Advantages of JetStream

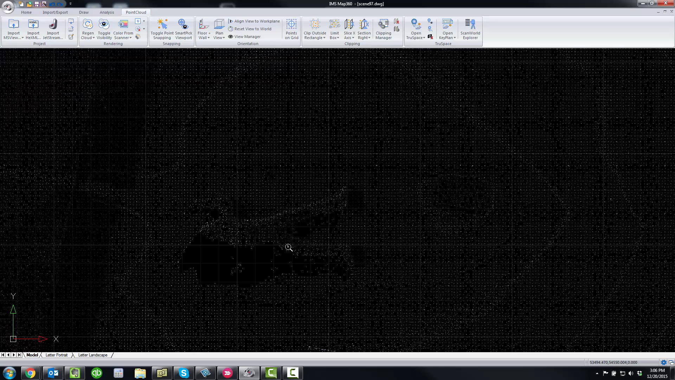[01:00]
certain locations is we need to regen the point cloud to load more points and that is something you need
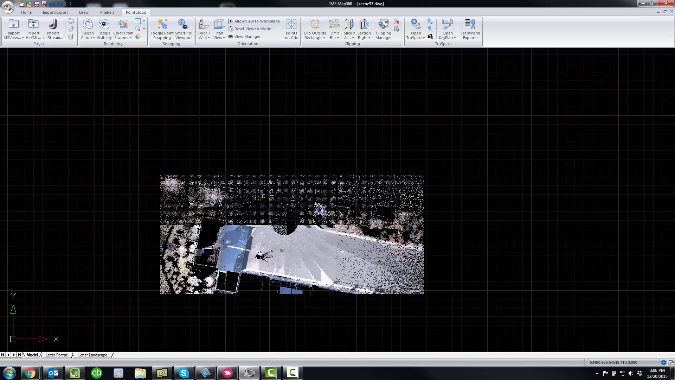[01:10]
to do when you're using a IMP format is you need to
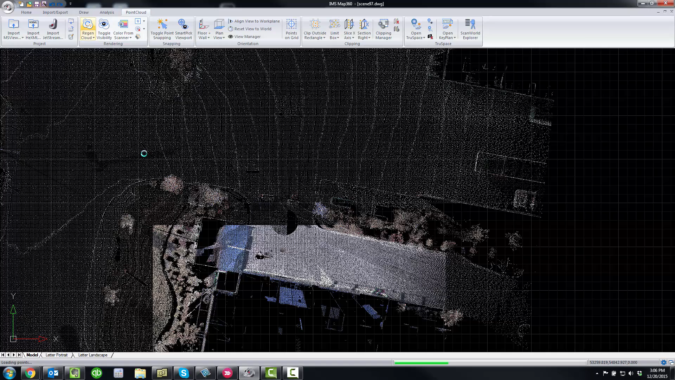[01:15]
regen this point cloud every now and then and for the most time most of the time you don't need to regen it every time you can just pan around here and you know start drawing your line work
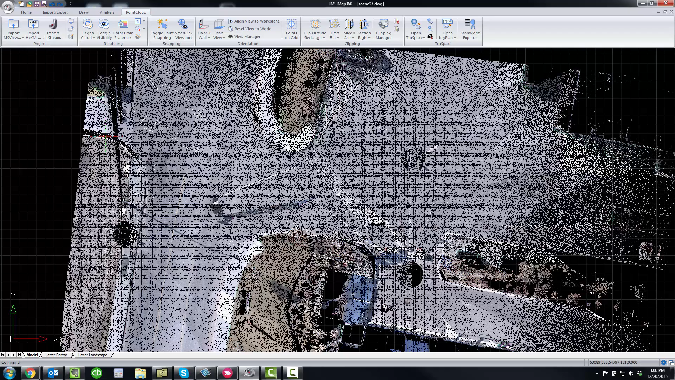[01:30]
or insert your symbols create your dimensions do whatever you need with this point cloud but what I'll do now is I'm going to close this point cloud and open up a
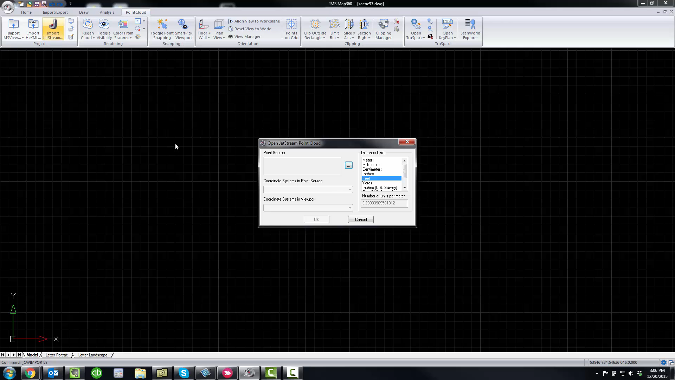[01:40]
Jetstream version of it and Jetstream is a an option that you can purchase and you should have noticed the first thing there is that the point cloud loaded immediately as soon as read it
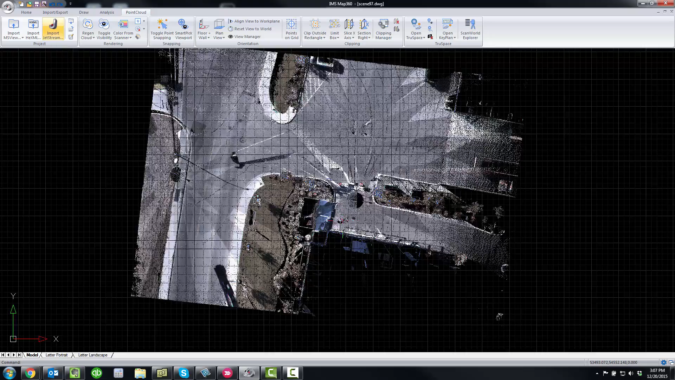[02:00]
clicked on the import button and then when you zoom in if I zoom into that same location there is no regen needed because with Jetstream
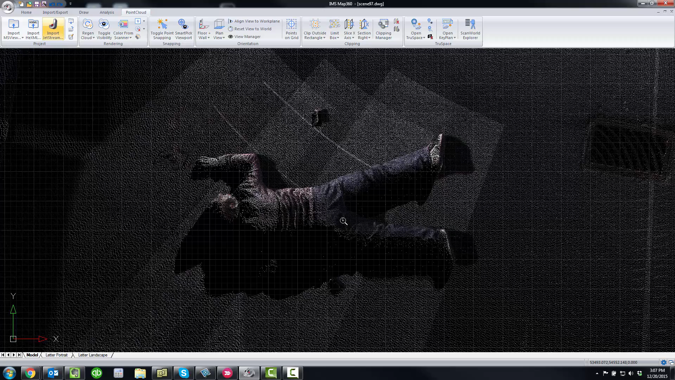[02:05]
it loads all of the available points inside your
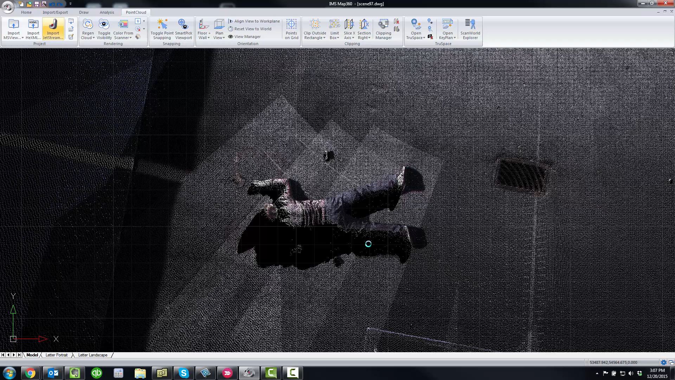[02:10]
viewing window and it doesn't matter how big these point clouds are they can be point clouds you know 500 million or a billion or more points so the Leica Jetstream format is a much faster way of working with your point cloud files so there is no waiting there's no regions there's no patchy screen you'll always have the full density point cloud rendering directly to your window in near real time so you're panning zooming rotating orbit orbiting
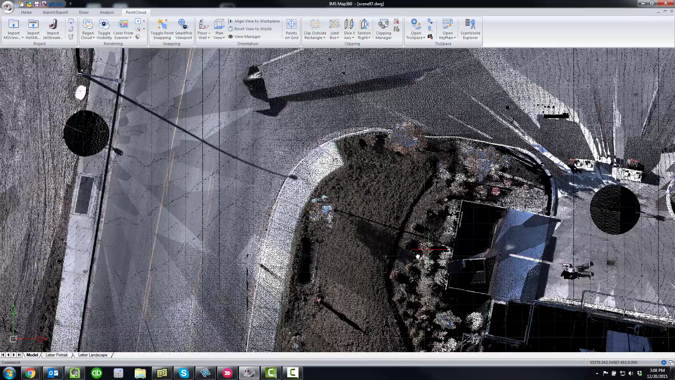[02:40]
you'll always have all of
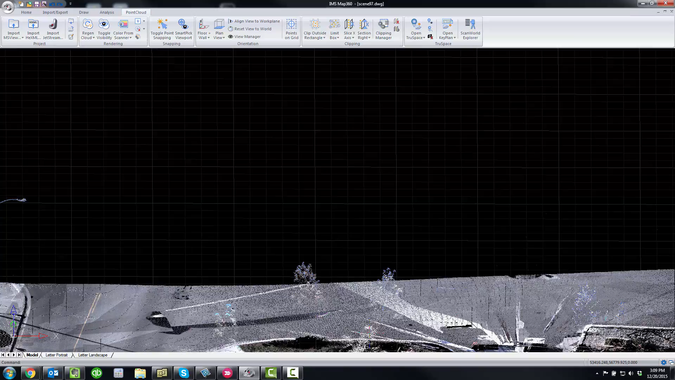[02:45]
the points rendered very
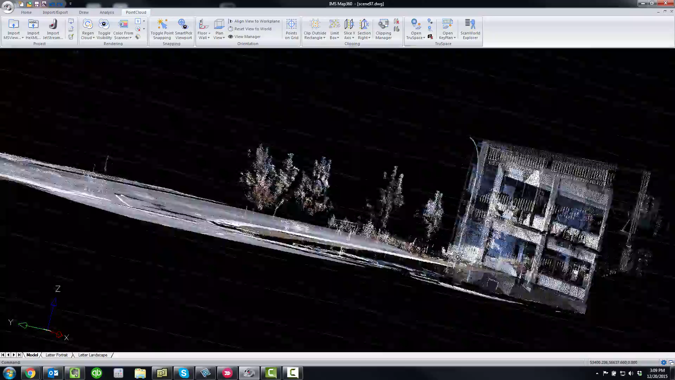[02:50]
quickly right to your drawing screen just like so